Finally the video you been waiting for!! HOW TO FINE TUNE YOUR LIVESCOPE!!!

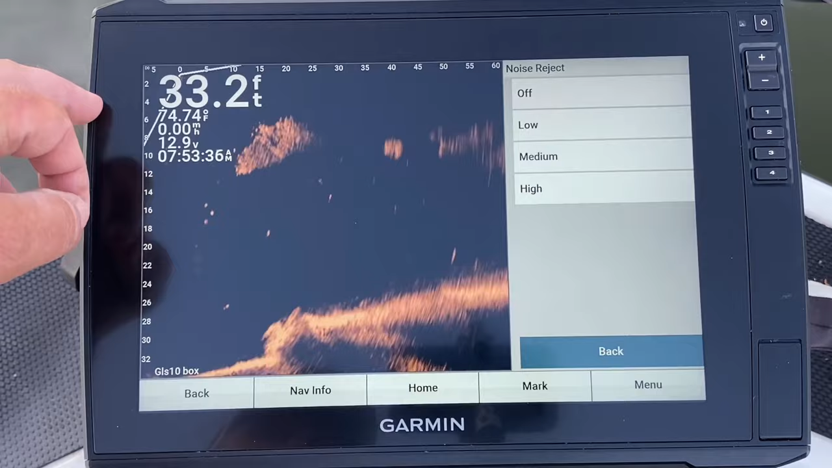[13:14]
On screen: depth 33.2 ft, water 74.74°F
Okay, so TVG, time variable gain.
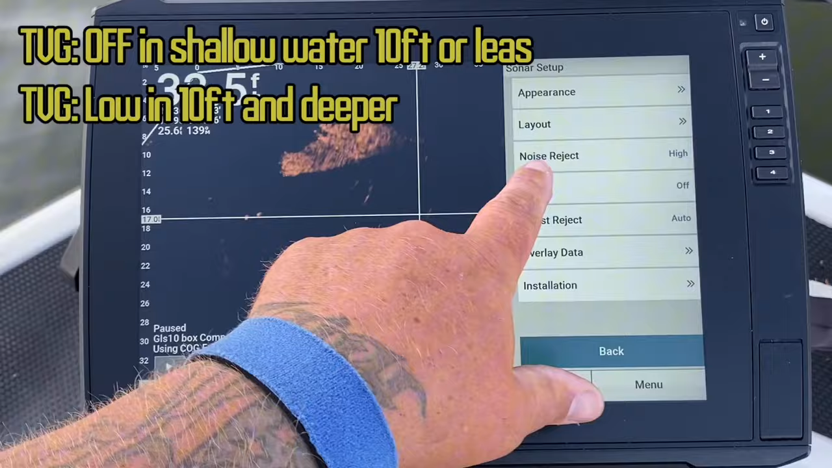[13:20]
Hold on. Quit.
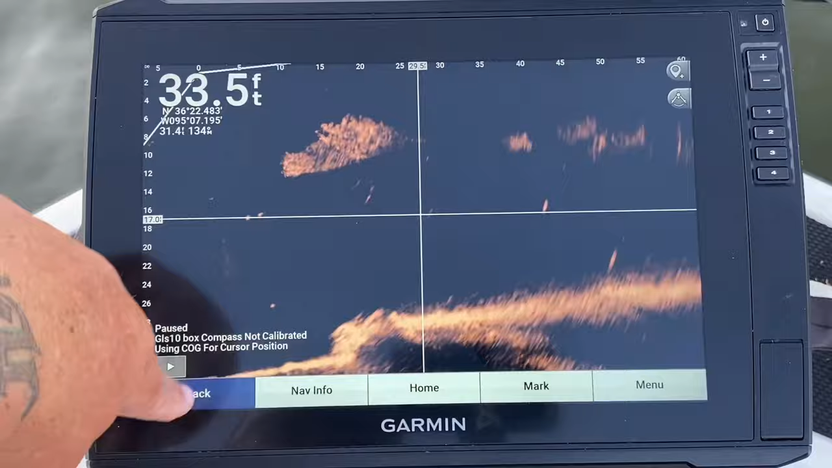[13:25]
On screen: depth 33.5 ft
Hold on, guys. Sorry. Sonar setup. TVG, time variable gain.
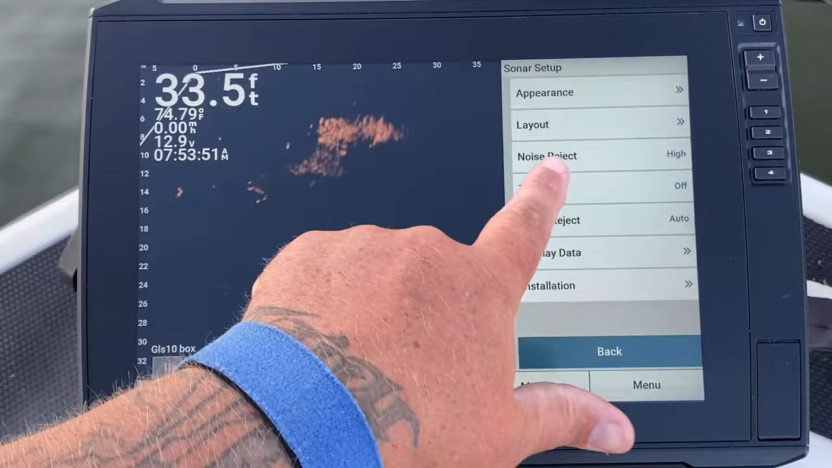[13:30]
On screen: depth 33.5 ft
What that does is it takes more clutter out of the water. See how it lightened it out? You can really go to high.
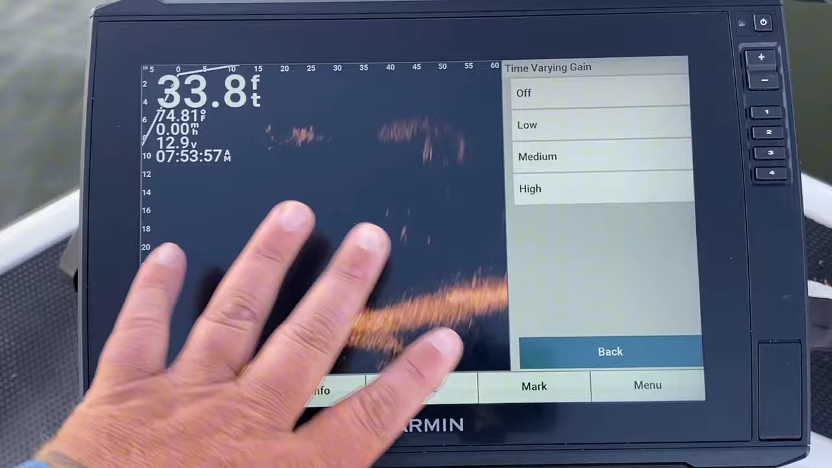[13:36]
On screen: depth 33.8 ft
It really filters that particulates in the water.
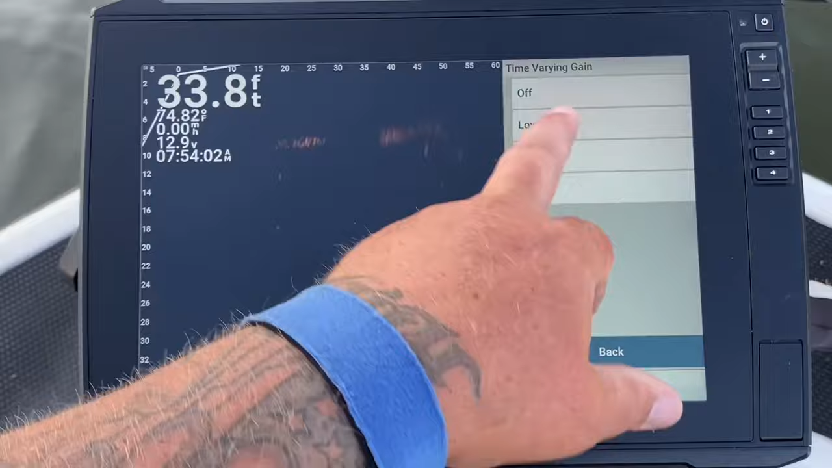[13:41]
On screen: depth 33.8 ft, water 74.82°F
If I'm fishing deep water, I absolutely use my TVG. If I'm fishing, I would say, but 12 foot and shallower, do not use your TVG.
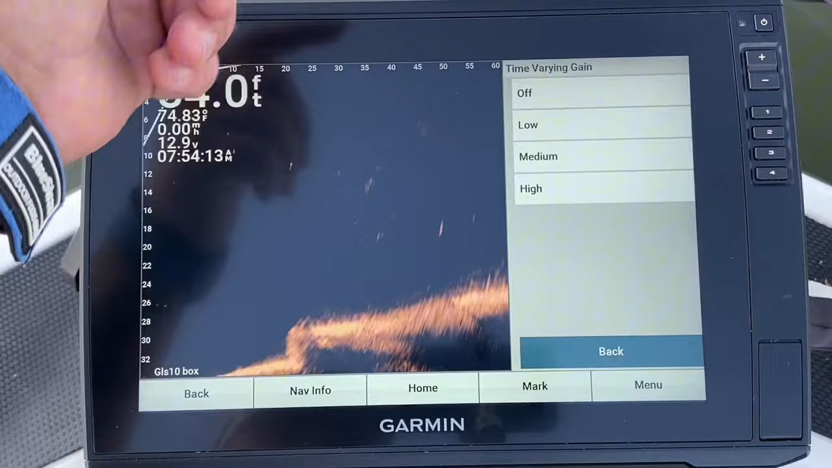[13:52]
So today we're going to be fishing a little bit deep, so I'm going to leave it on low. Ghost rejection.
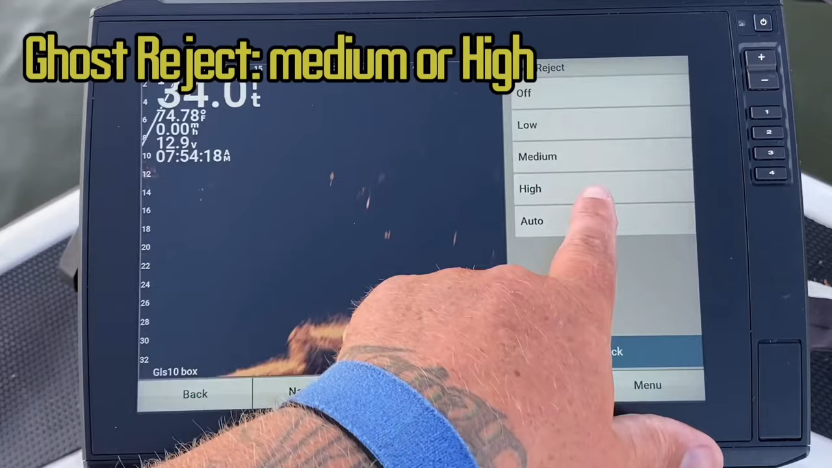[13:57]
On screen: water 74.78°F
I always put my ghost rejection on medium. If you look here, it doesn't really do much, but I like medium.
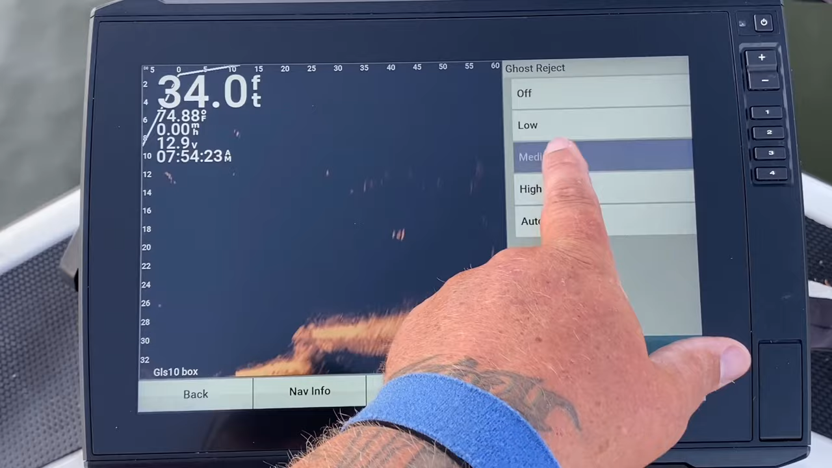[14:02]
On screen: depth 34.0 ft, water 74.88°F
That's just been my setting. You can do with whatever you want there.
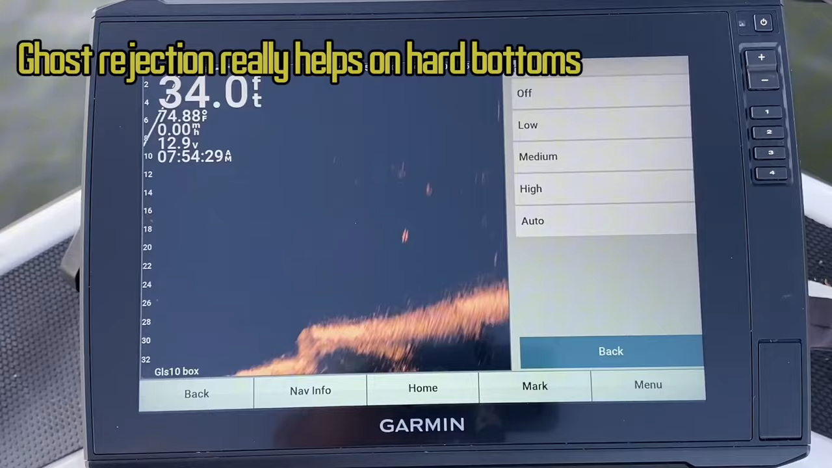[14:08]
On screen: depth 34.0 ft
Kind of go by how your image reacts to that. Okay, data low insulation.
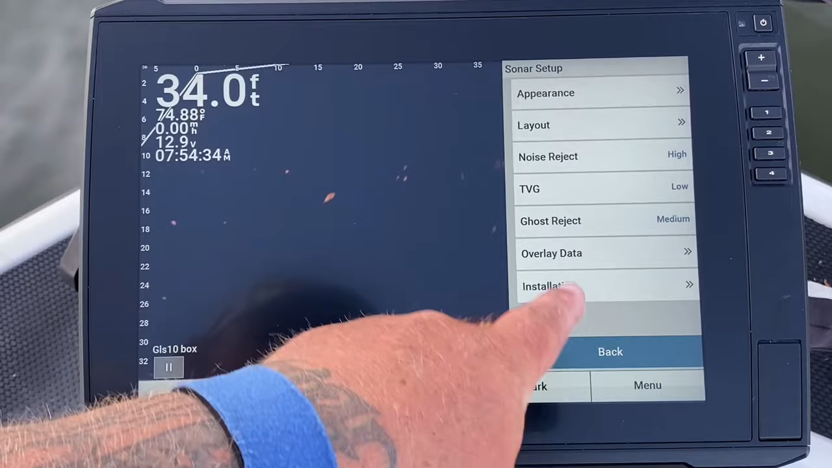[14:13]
On screen: depth 34.0 ft, water 74.88°F
So your focus, this is what lines your bottom up here. We're kind of getting out here.
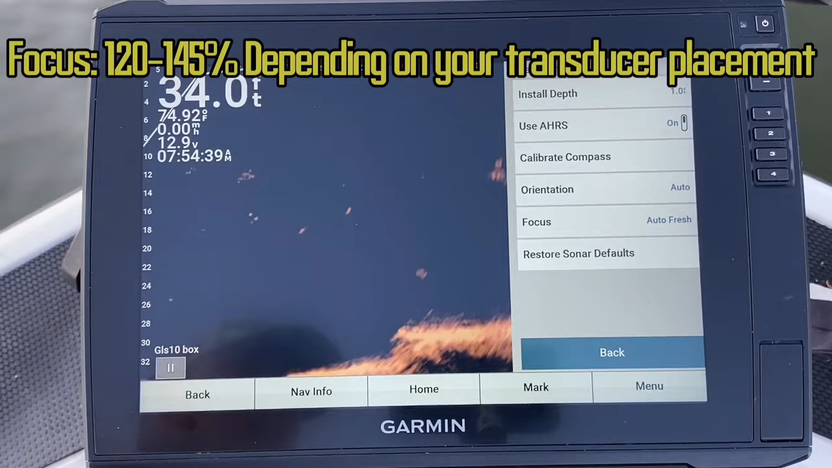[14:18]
Let me scoot up here just a little bit closer to this pillar. Right there's a bass chasing.
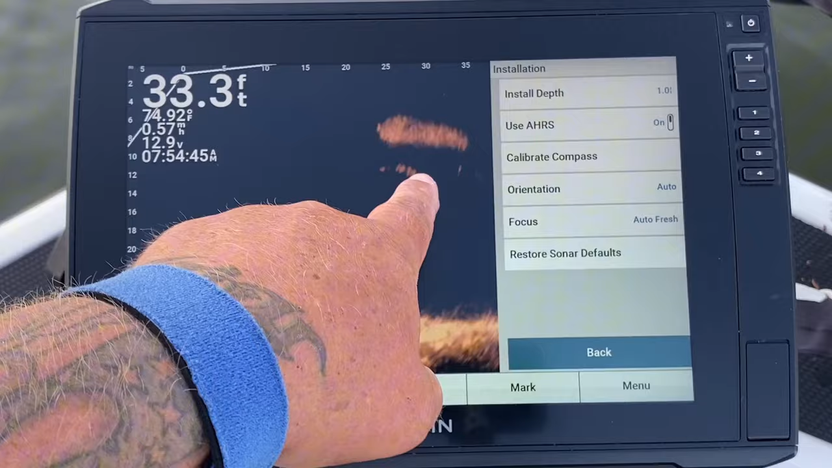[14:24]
On screen: depth 33.3 ft, water 74.92°F
That's what I was catching yesterday. There's a bass chasing that bait ball right there. See, you see him right there?
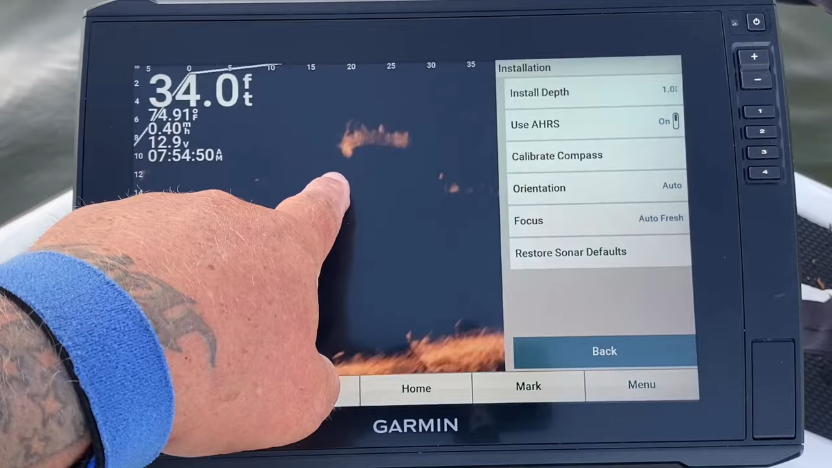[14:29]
On screen: depth 34.0 ft, water 74.91°F
Right there. That's a bass. See him eating it? Oh, that's cool. Boom. He's in there eating.
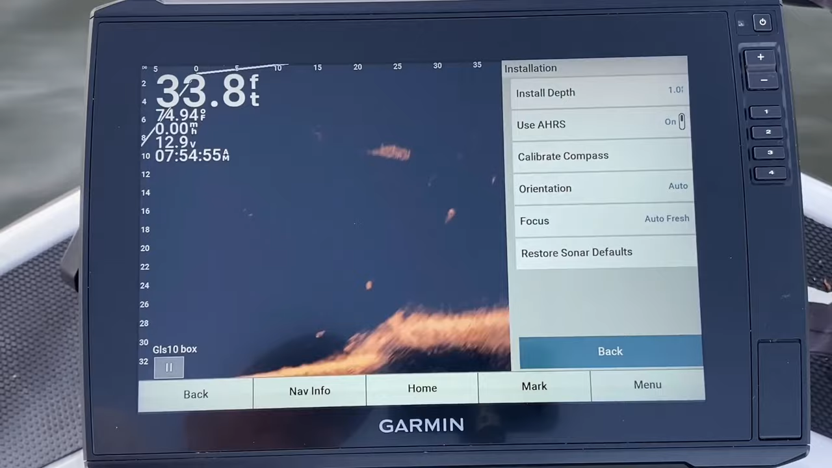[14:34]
On screen: depth 33.8 ft
That's what I was doing yesterday and caught a 8-pounder. So we're going to go back.
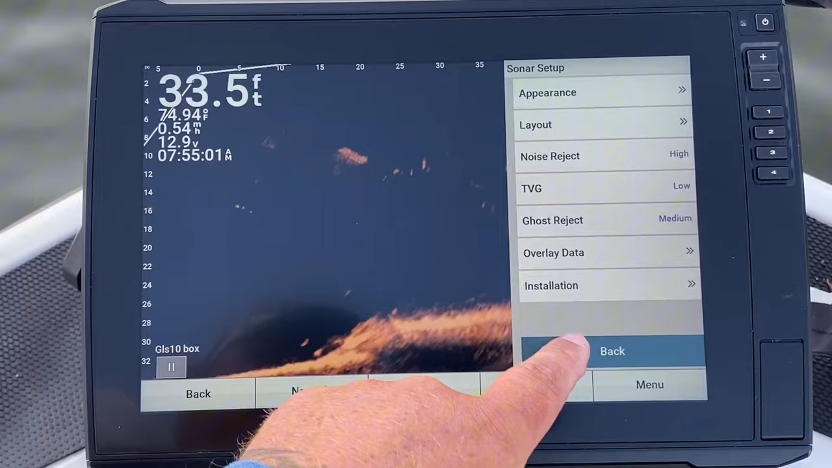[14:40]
On screen: depth 33.5 ft, speed 0.54 mph
That image is pretty much it right there.
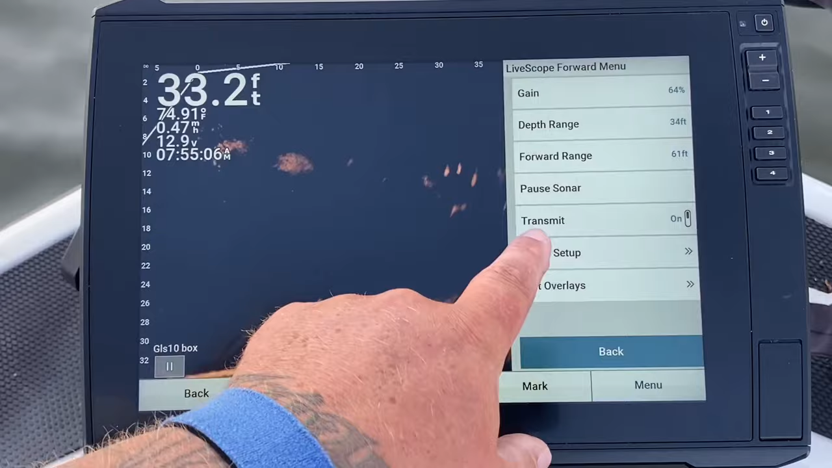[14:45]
On screen: depth 33.2 ft, water 74.91°F
I mean, there's, you can go, like I said, you can go to your focus right here, your insulation, your focus. What that does is if you see stitching real bad and your bottom is off,
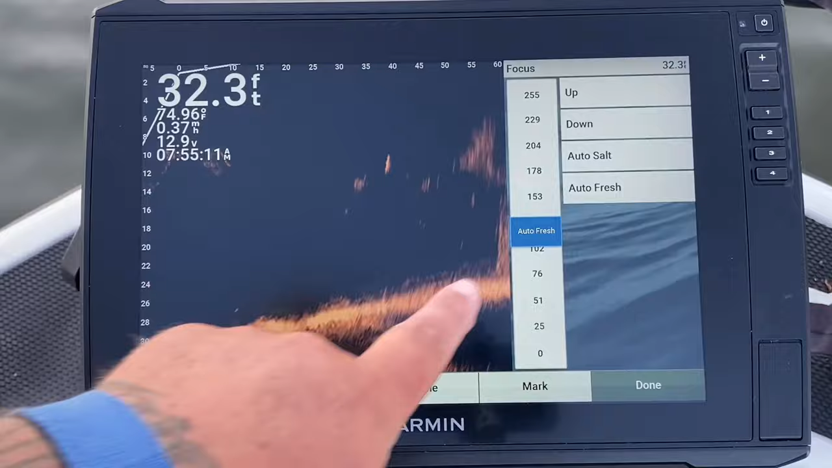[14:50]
On screen: depth 32.3 ft, water 74.96°F
you know, you got a bottom like that. What you want to do is you just adjust it. See how I broke the bottom up? What you want to do is adjust it where that bottom lines up perfectly.